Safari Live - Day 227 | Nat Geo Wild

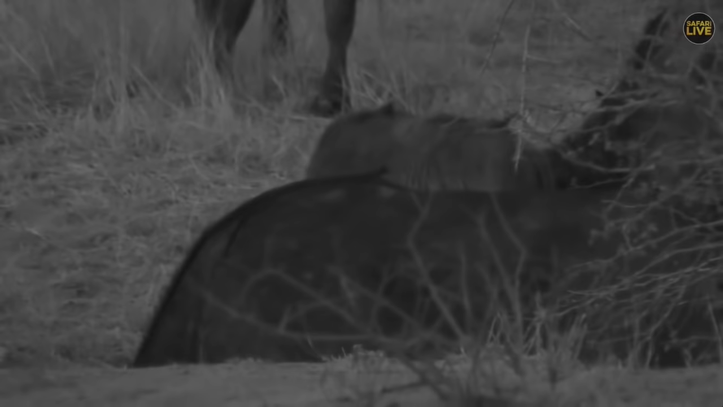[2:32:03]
well that has to do with the rest do and go well i've got to chew on this dry grass which is not very good i think we've gone into IR there have we the light is surely fading
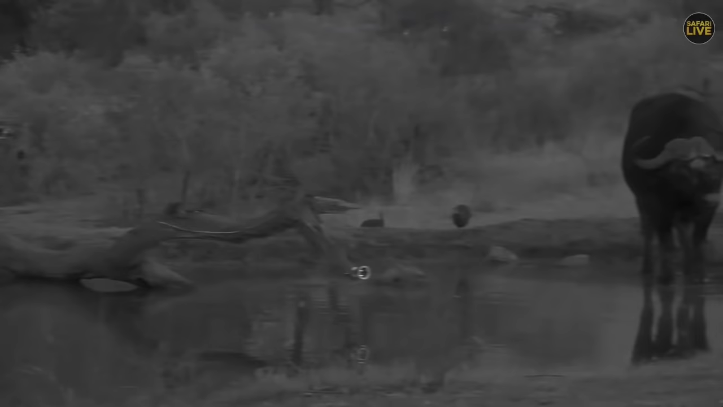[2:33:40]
even the guinea fowl are coming in now from the back and just see the size comparison between the guinea fowl and the buffalo puts it into a bit of perspective there is the light on the dam one of our nest cams and the buffalo has just very rudely chased away the guinea fowl being seed eaters feeding a lot of grass they also get very very thirsty
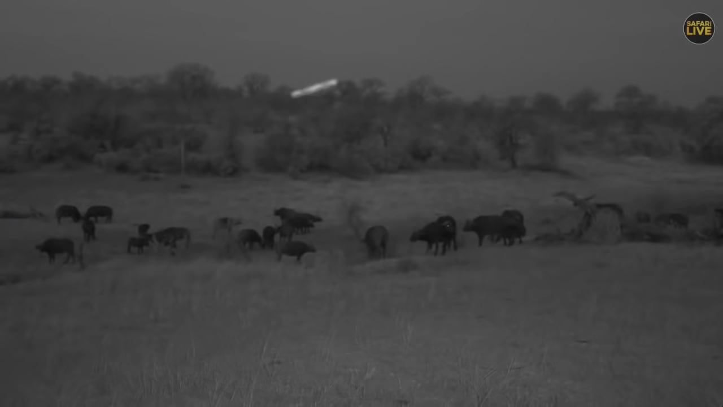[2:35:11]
you just see the size of the boss and those horns makes it so much more easier to compare them with the
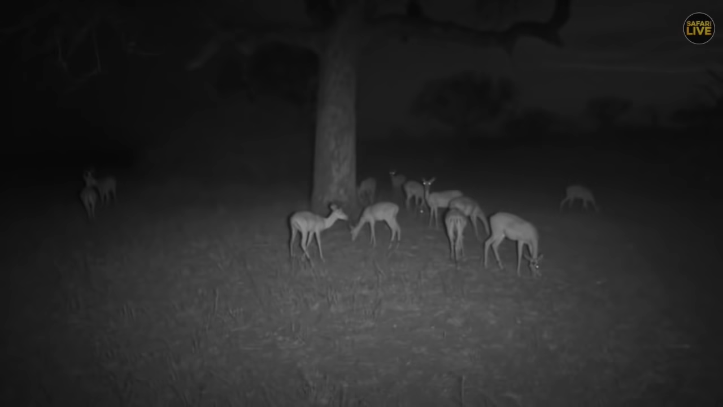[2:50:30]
infrared and now i wonder if any of you out there can tell me what are the impala feeding on at the moment i only arrived today and i know the answer i
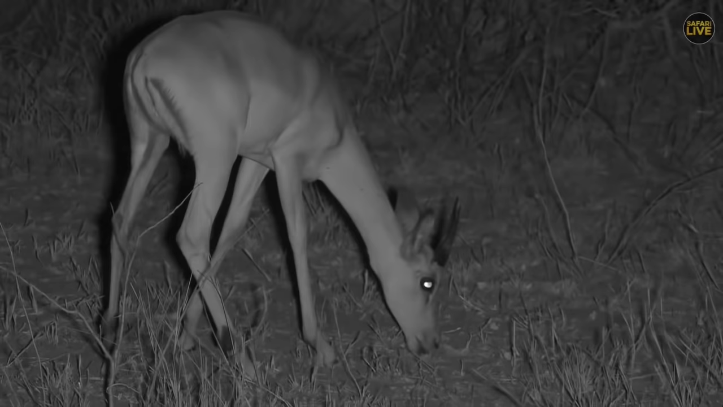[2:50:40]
saw something lying on the floor of the tree that these impala are under and if if you recognized the base of the tree a moment ago they're quite a large tall tree a very common tree in the area tell me what you think these impala are feeding on they're all gathered around the base of this tree
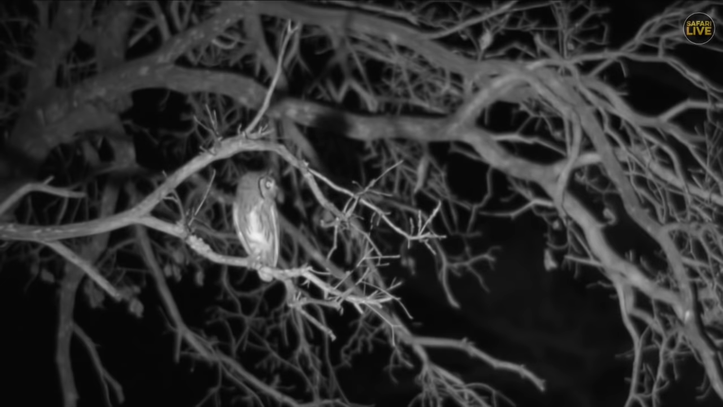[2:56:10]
i'm staring at that's amazing that's really really quite cool you see the sort of black bands on the side of the face the african scopsail also has them but not to this extent it's um sort of not quite as prominent but on the southern white-faced scopsail it is and they we're obviously in infrared now as you can see in the black and white i have got my spotlight on it just a little bit because it's quite far away and the infrared lights don't reach that far but they've got bright orange eyes
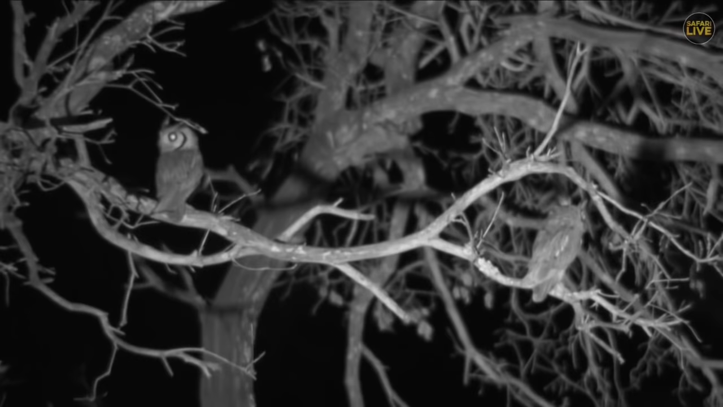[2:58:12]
an uncommon sighting but that is unbelievable we must keep an eye out and see if they're off they go and see if they live around here very nice i'm not going to disturb them anymore because i
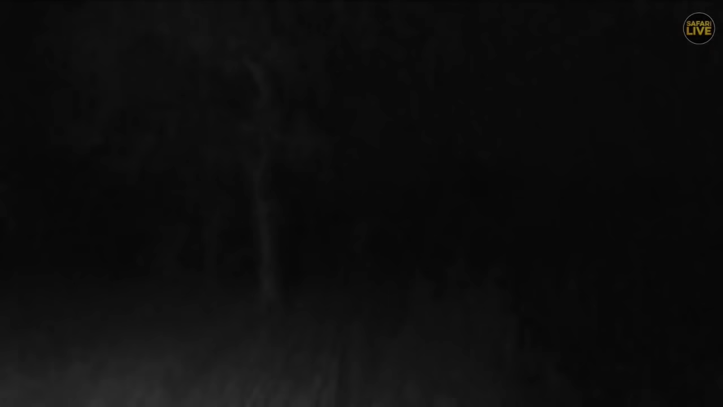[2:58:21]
was putting the spotlight on them i thought i heard a distress call coming from up ahead
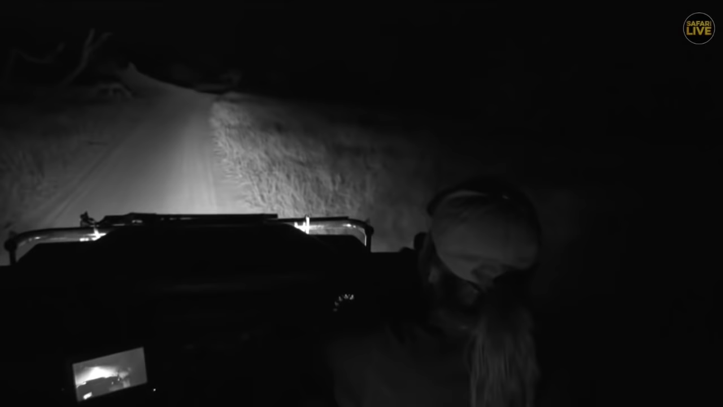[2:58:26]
so i just quickly want to quickly race and see if i can find
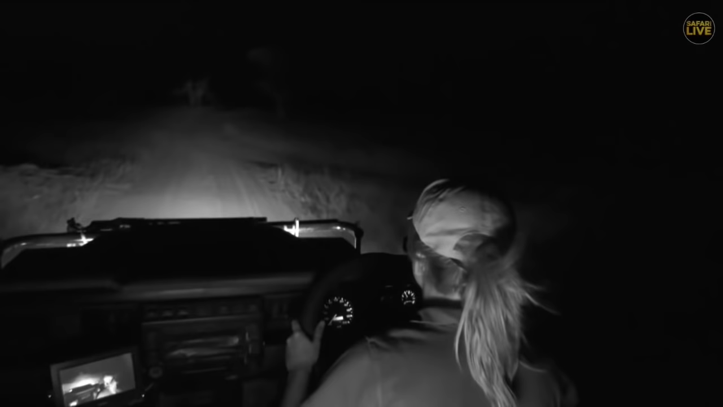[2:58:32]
it imagine we get something incredible for the last little bit of the show just to turn my brights off let's see if i can find what i'm looking for impala are looking around what is it what is it senzo did you hear that sound okay i'm searching i'm searching it might have been might have been closer to camp let's go
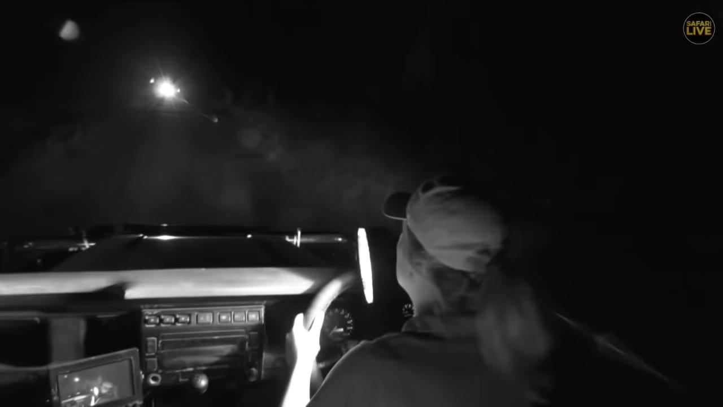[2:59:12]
what is that oh my goodness let's chop a cabra let's chop a cabra what is that oh my goodness
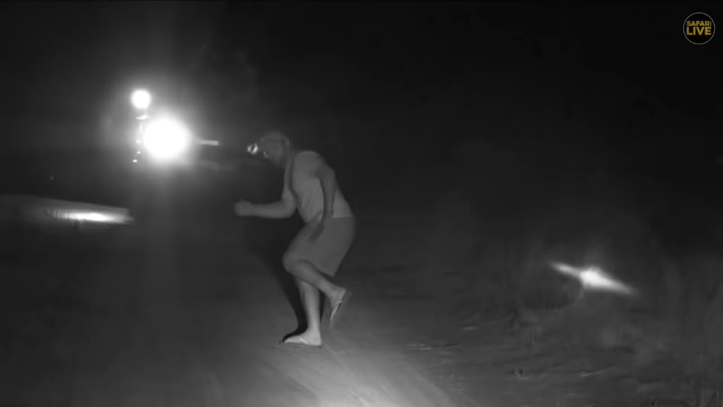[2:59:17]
who have we got there it's a rare sighting of byron